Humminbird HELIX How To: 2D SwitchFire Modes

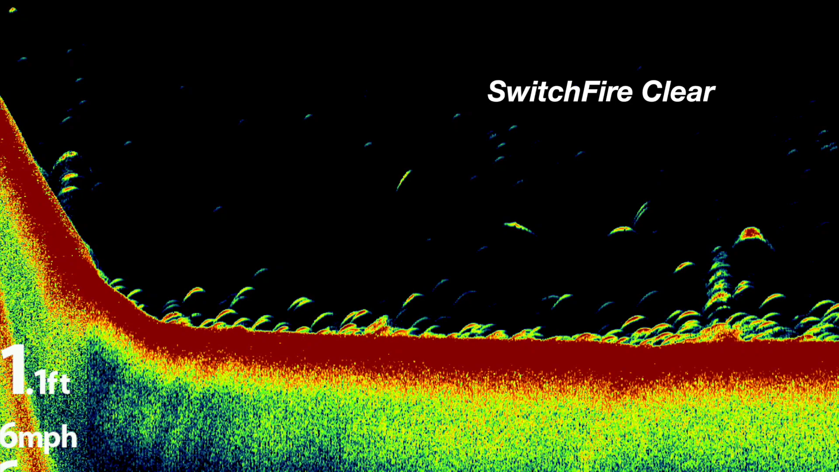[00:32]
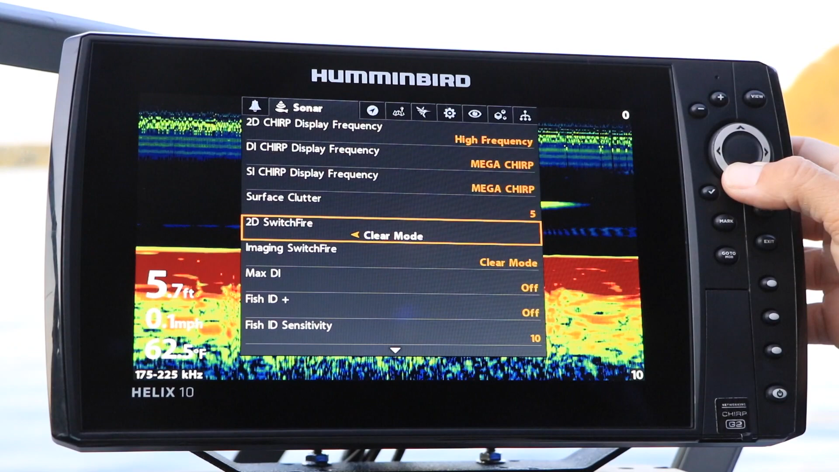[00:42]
On screen: depth 5.7 ft, water 62.5°F
either Max or Clear, using the left and right arrow keys.
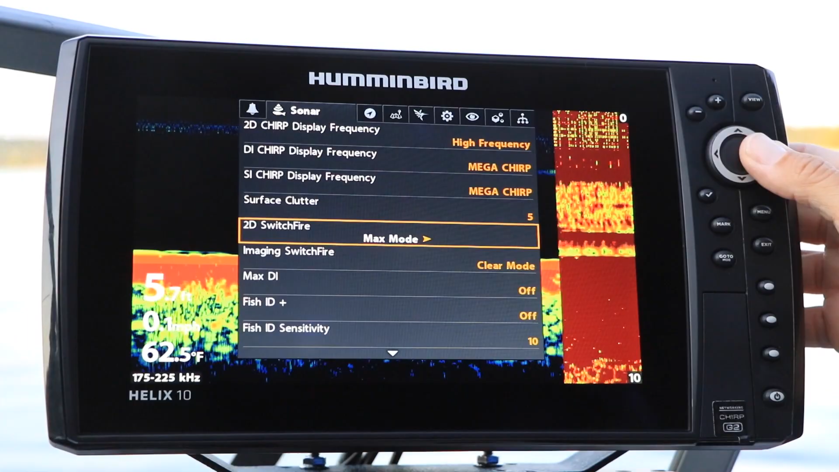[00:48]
On screen: water 62.5°F
Keep in mind that when you change Switchfire modes, your entire 2D sonar view will change dramatically.